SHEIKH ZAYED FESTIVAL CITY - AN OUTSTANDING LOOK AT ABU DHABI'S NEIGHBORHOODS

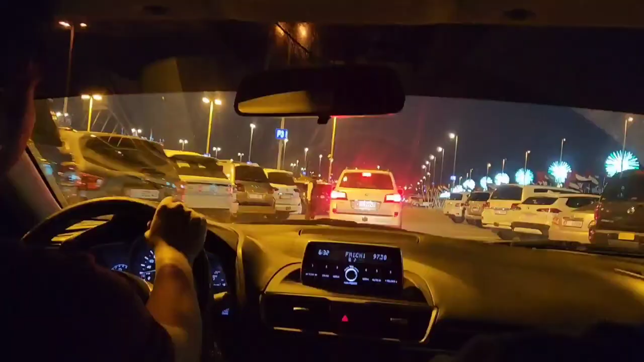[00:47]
బాగా రష్ ఉన్న ఏరియాలలో అయితే ఇట్లా సెక్యూరిటీ వాళ్ళు ఉంటారు, బికాస్ వెహికల్స్ ని కంట్రోల్ చేయడానికి, అట్ ద సేమ్ టైం పార్కింగ్ ని కూడా గైడ్ చేస్తారు.